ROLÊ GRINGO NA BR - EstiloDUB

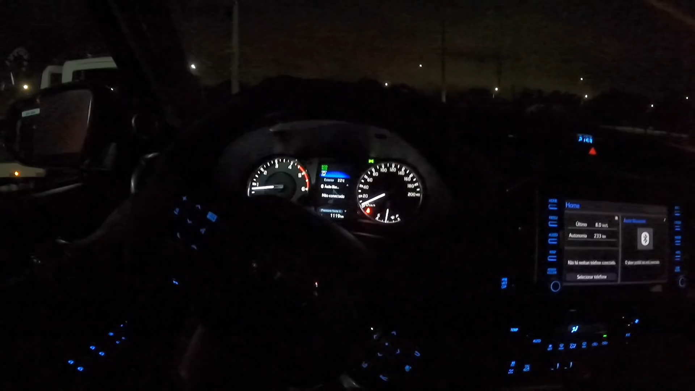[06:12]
Aí tá. Fica andando só com o DRL ligado. Tá uma rézinha aqui.